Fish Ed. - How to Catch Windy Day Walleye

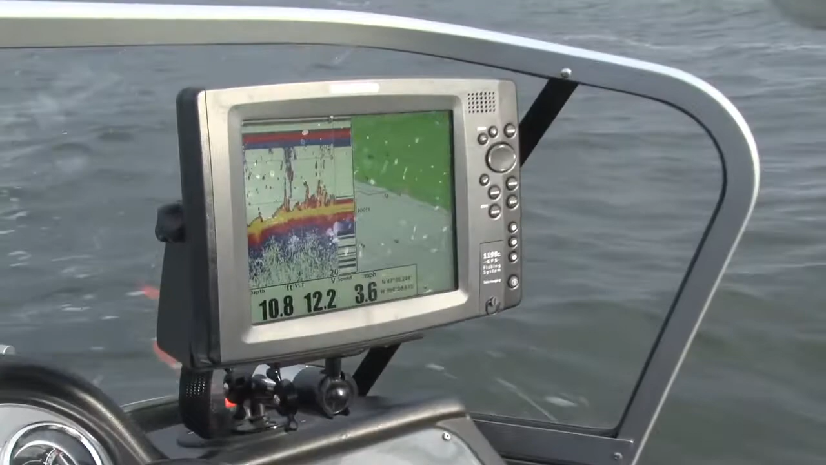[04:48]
line somewhere 10-11 feet so if I drive along in 10 or 11 feet when I start seeing weeds on that
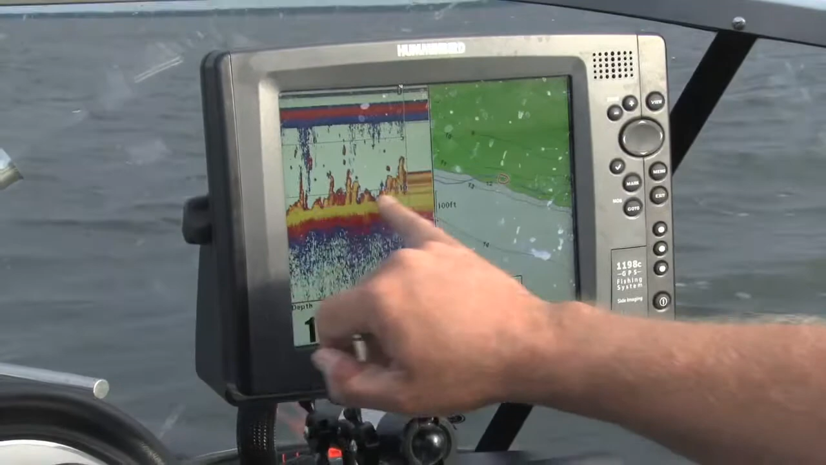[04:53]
graph here's what I know I have now found another weed bed so I'll turn I'll go in a little shallower make sure there's a bunch of weeds in there and then I'll come